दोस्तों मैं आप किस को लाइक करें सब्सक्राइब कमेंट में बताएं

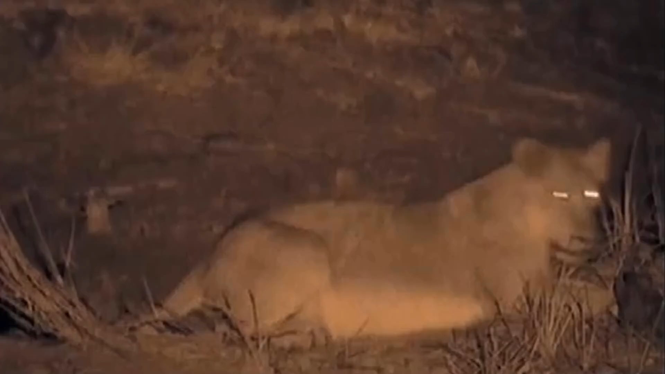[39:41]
नन्ने बच्चों को छिप कर शिकार करना अभी नहीं आया है इसलिए वो खुलम खुला हेर्णों की तरफ बढ़ने लगते हैं वो बड़ी बेपरवाही से उन्हें छुपी हुई शेर्णियों की तरफ हांक रहे हैं
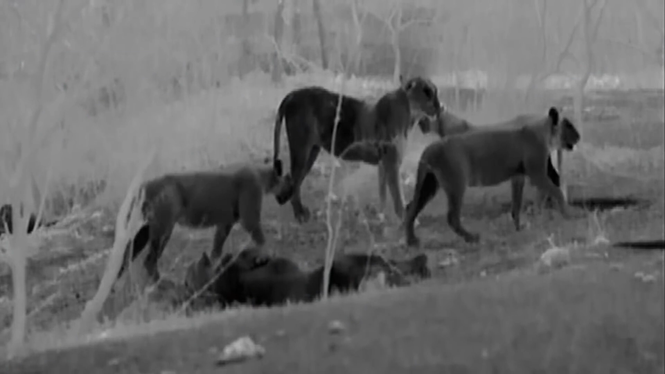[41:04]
बर पेट खाने के बाद जुण के सारे शेर वहीं खेत के पास ही आराम करने लगते हैं